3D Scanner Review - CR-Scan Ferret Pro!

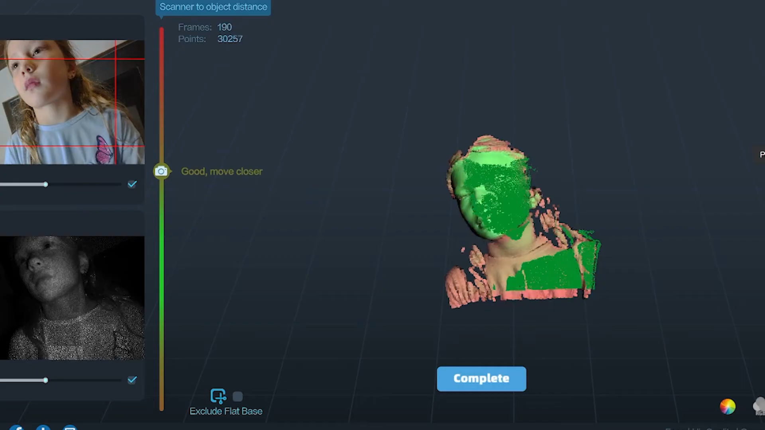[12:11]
And especially when you have the color from the scanner you get a pretty good looking 3D model within the software.
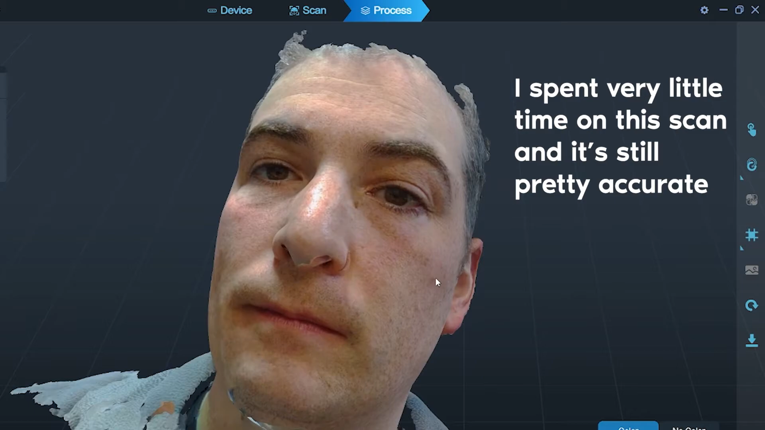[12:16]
But as you can see it struggles immensely with hair.
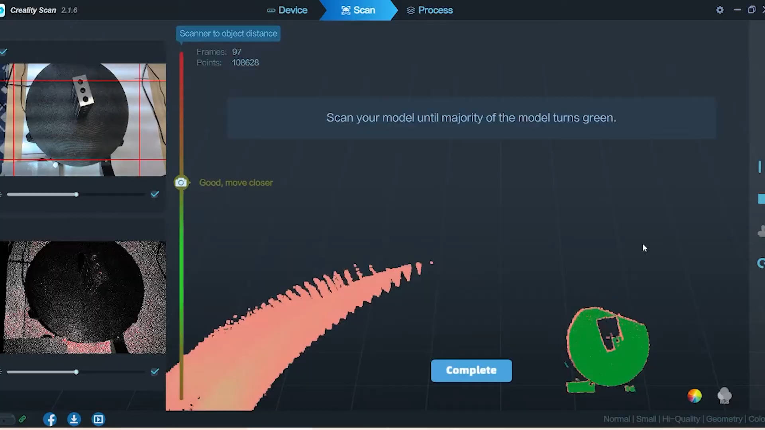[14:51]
It was kind of fun to watch in the software as it was happening but it was maddening because I
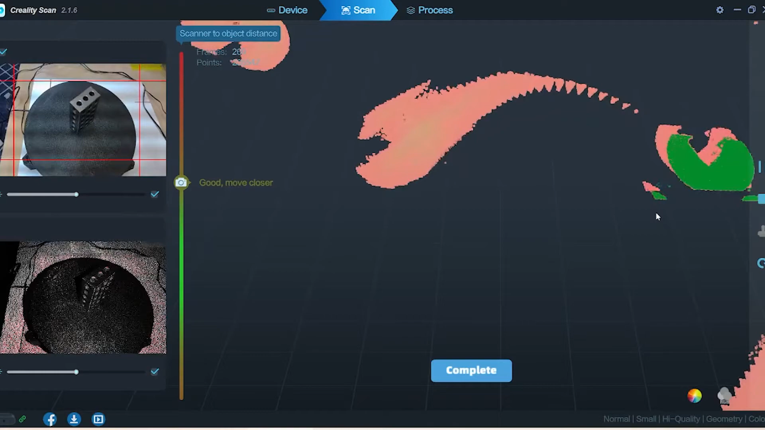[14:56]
couldn't get anything scanned and like I alluded to with the angle grinder a lot of the things I tried scanning were just too regular
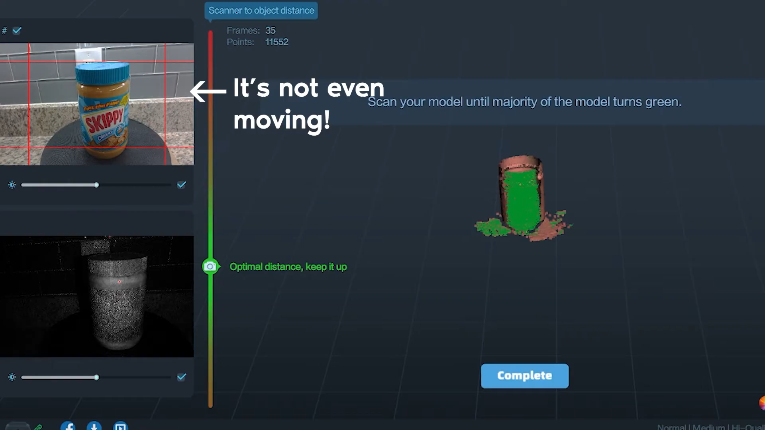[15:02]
for it that for instance this peanut butter jar I assumed would not be too difficult because it has a lot of distinct visual features on it and it failed miserably. Even when the peanut butter jar was sitting totally still the scanner thought that it was spinning.
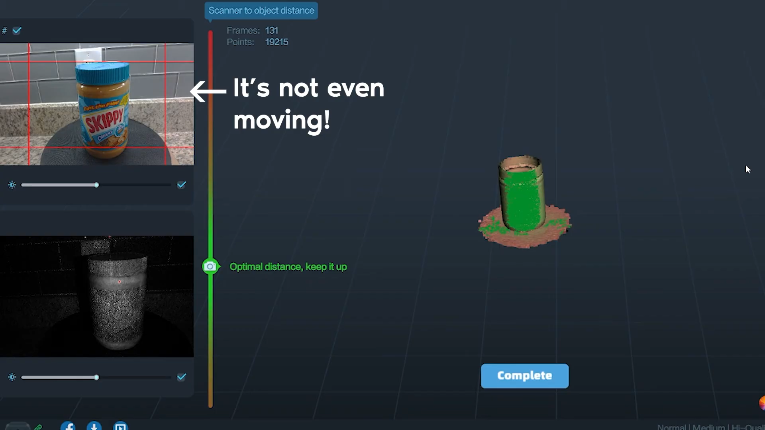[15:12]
Again I think this goes back to the fact that it seems to be registering frame to frame how the model is moving based solely on geometry.
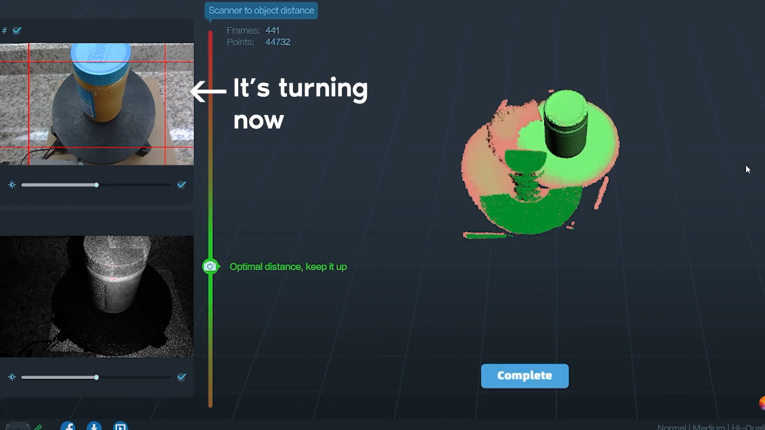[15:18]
So if you have a geometry that's like a perfect cylinder like a peanut butter jar it can't tell whether it's turning.
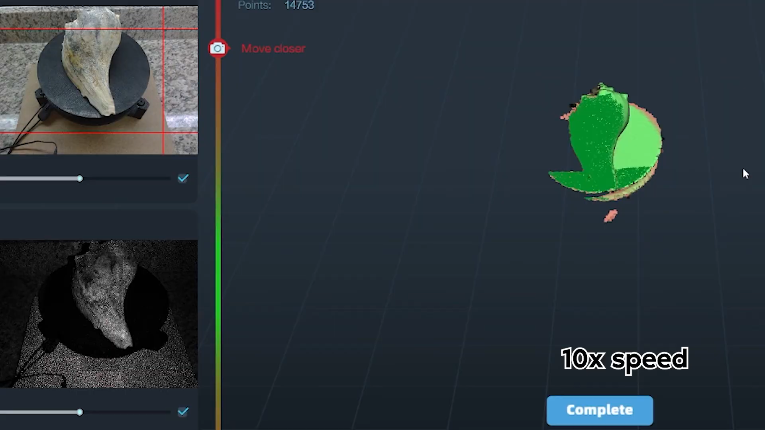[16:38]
Kind of plop it on there and let it spin on the turntable and let the camera move kind of up and down to get kind of an overhead and side view of the thing and did spectacularly.
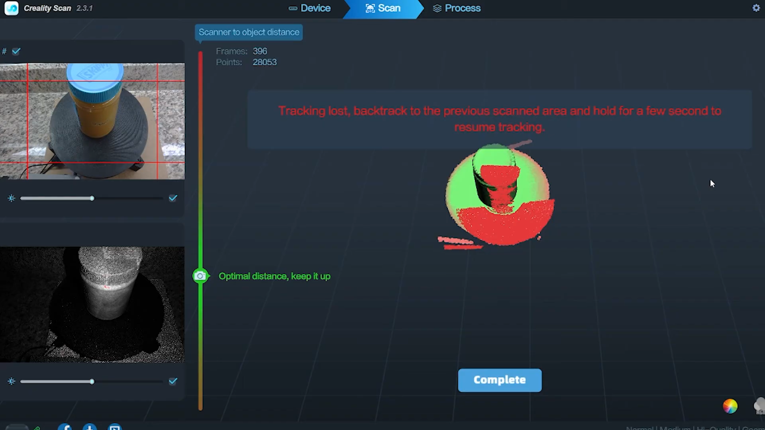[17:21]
Because like for instance when I was scanning that peanut butter jar it could have
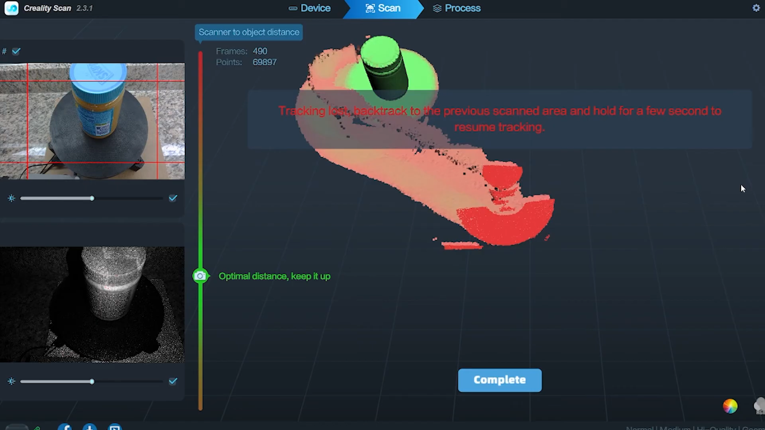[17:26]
very easily used the writing or the shape of the label to know how the object was changing relative to the scanner but it didn't. Take your time. Each scan takes about three to eight minutes.
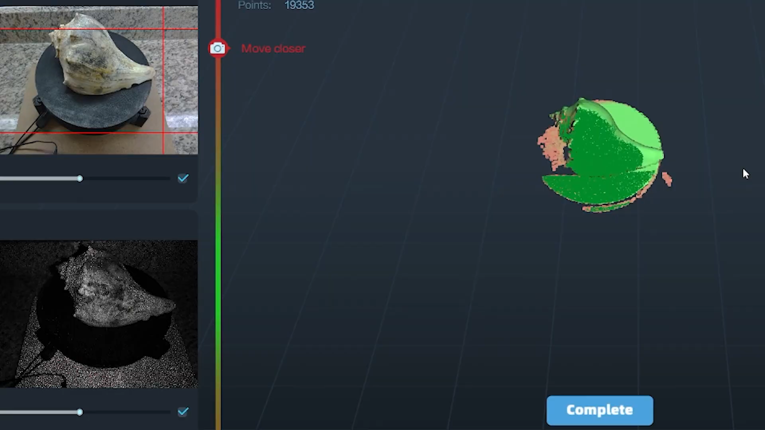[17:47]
showing red meaning that it needs more information to make sure it gets that. This is an absurdly inexpensive 3D scanner.